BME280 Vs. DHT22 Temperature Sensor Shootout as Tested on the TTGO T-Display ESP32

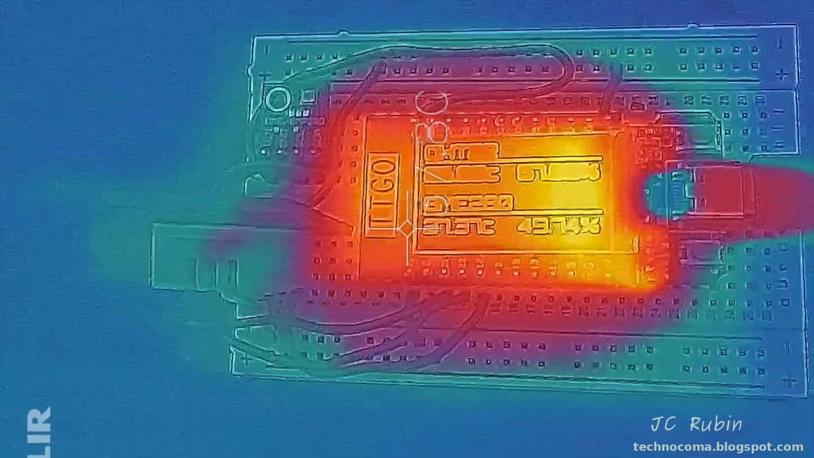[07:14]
when i looked at flur i realized that this setup is probably not ideal because there was heat radiating off of the esp32 albeit very
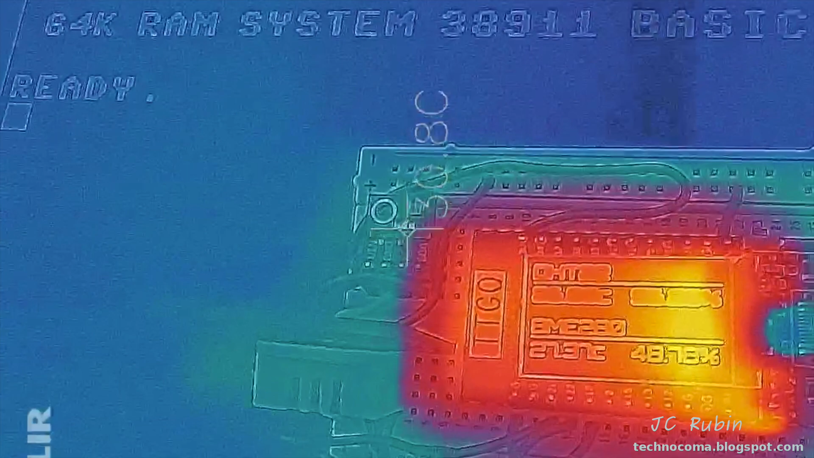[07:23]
slight but enough that might skew the results